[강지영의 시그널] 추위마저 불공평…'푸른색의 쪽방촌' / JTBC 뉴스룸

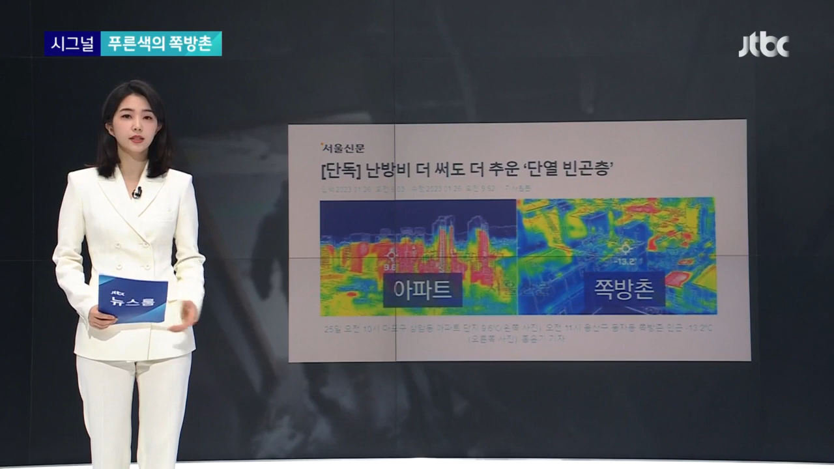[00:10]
하지만 알고 보면 사실 이 추위마저 공평하지 않다는 걸 이 신문에 실린 사진 한 장이 말해줍니다. 열화상 카메라 속 아파트는 따뜻한 붉은색, 쪽방촌 건물들은 차가운 푸른색입니다. 두 곳의 온도차는 무려 20도가 넘습니다.